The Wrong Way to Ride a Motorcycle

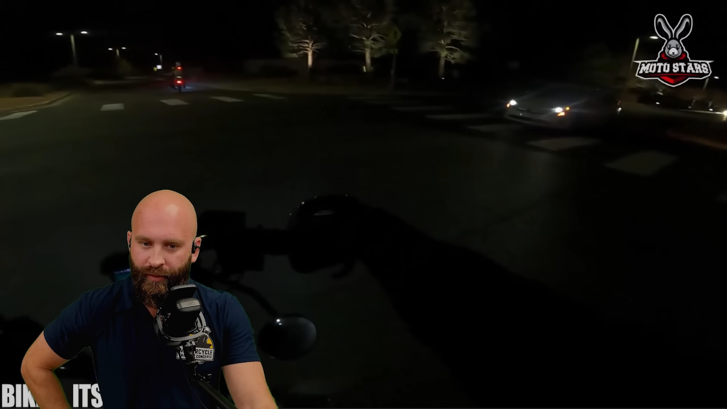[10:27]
i would have not had enough time to stop but at this point we're too close now i'm just preparing to die oh
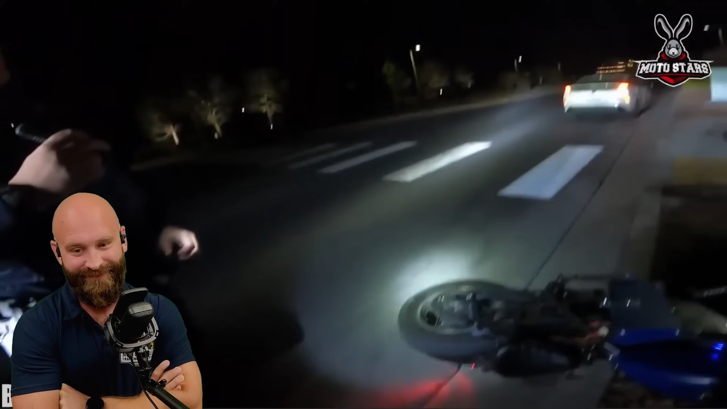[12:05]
as a bike no good all the rules of the road yeah so even though that crosswalk thing was going oh that's a that's a real bike you're making a left when she's coming straight which technically gets further right away
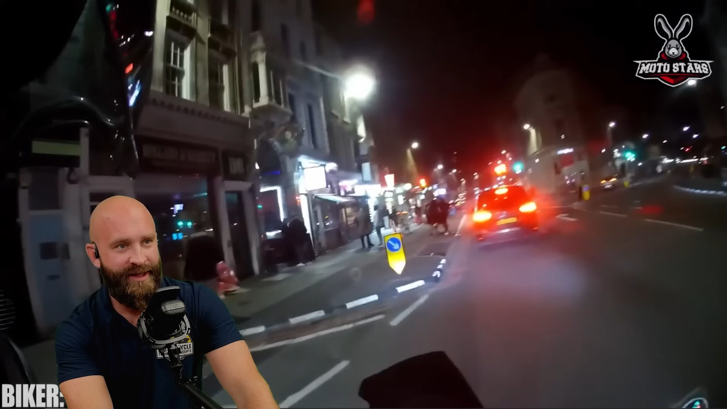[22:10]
okay so lots of hazards we have night time slow it down good job hopefully nobody backs up into us we're really close it's green light he's trying to push them it's like come on go it's green light but you don't know what they're dealing with there might be somebody in front now you're kind of stuck oh good job with the slow speed